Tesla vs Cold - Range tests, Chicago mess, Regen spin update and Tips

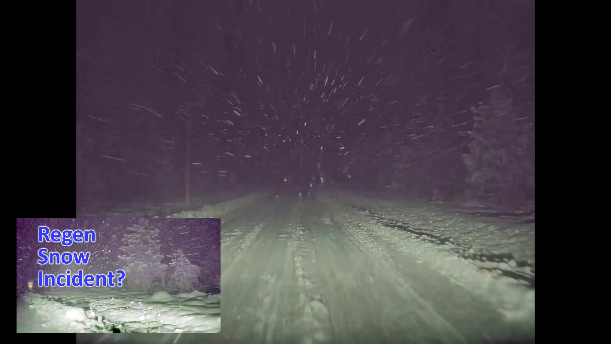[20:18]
You may have seen my video where regenerative braking locked up the rear wheels and caused me to spin and end up in a ditch.